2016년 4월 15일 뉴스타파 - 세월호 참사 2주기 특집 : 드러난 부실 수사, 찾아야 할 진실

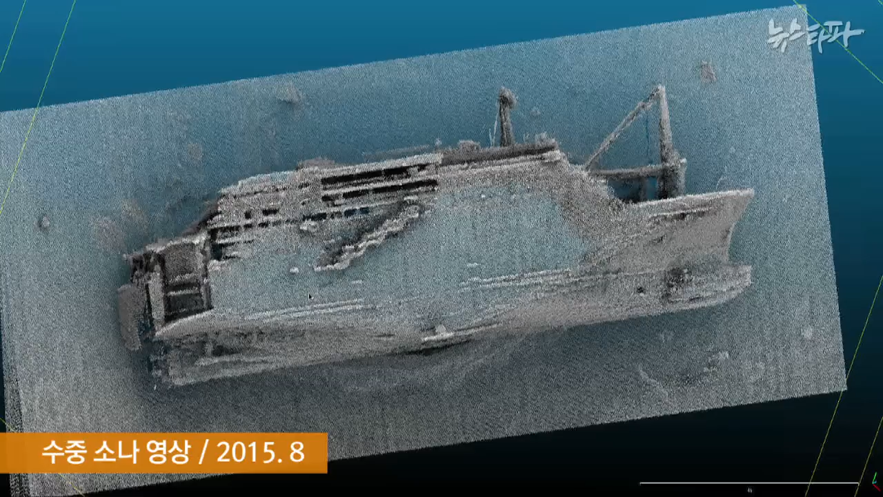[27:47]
지난해 8월 상하이 셀비지가 인양 작업 전 찍은 수중 소나 영상입니다.
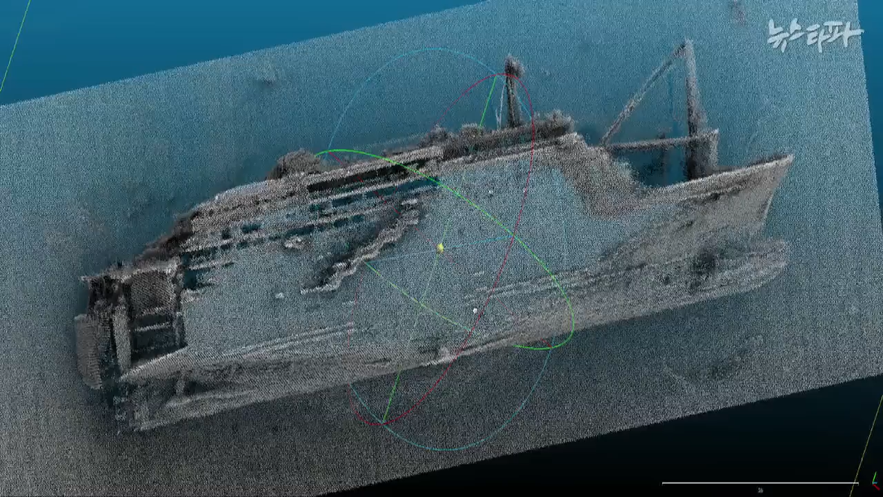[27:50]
세월호가 좌연 쪽으로 누워 있습니다.
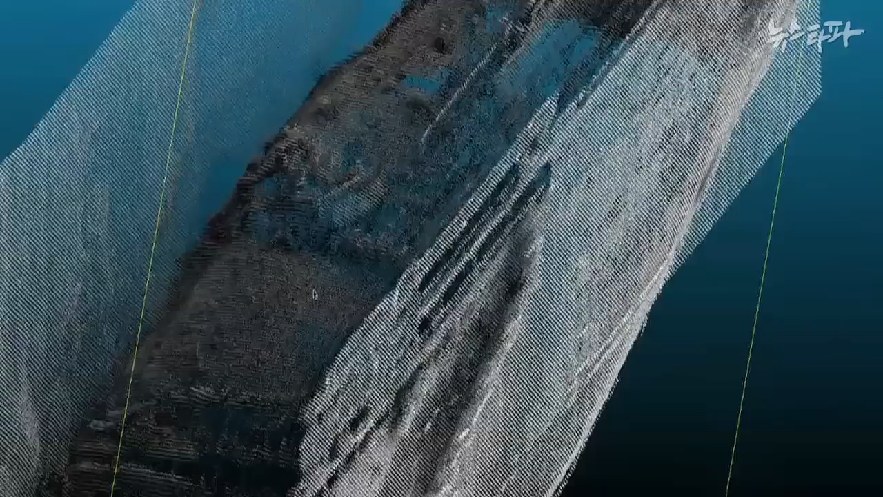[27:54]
바닥에 닿을 때의 충격 때문인지 연돌 부분은 우그러진 상태입니다.
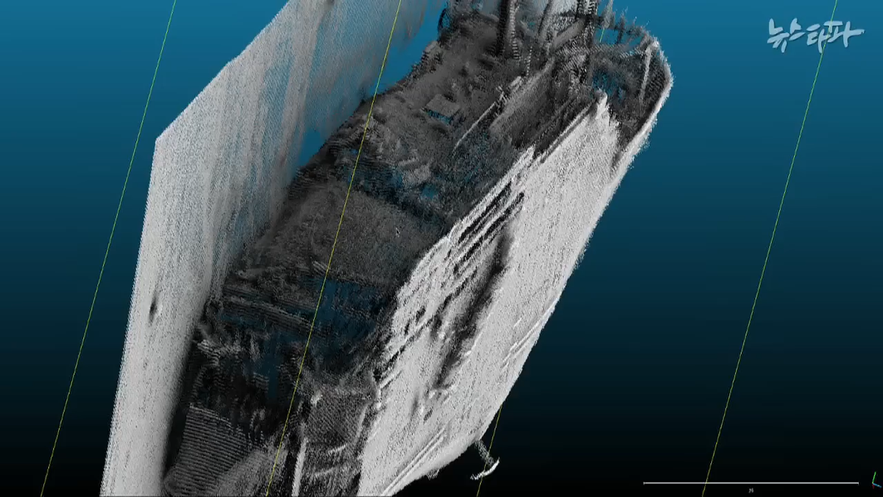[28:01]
선미 쪽 객실 부분도 좌연이 움푹 패여 있습니다.